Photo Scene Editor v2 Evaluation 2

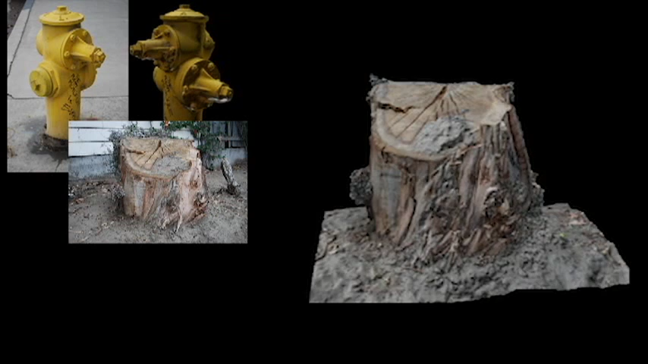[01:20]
Considering that I only shot three-quarters of this, I thought that the model came out excellent.
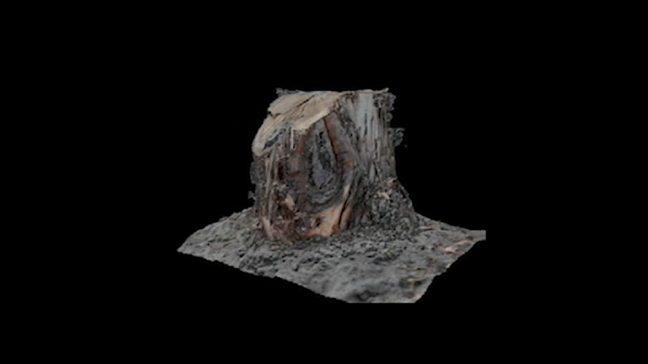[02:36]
I thought we were going to throw them a curve there with the rosebush, but the program performed well, and I was very impressed with the results.
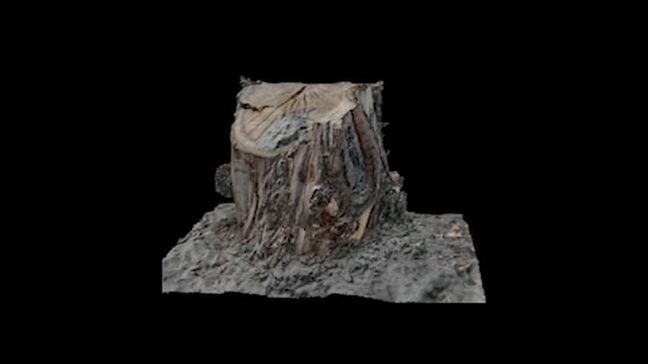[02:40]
Autodesk, you have another winner on your hands,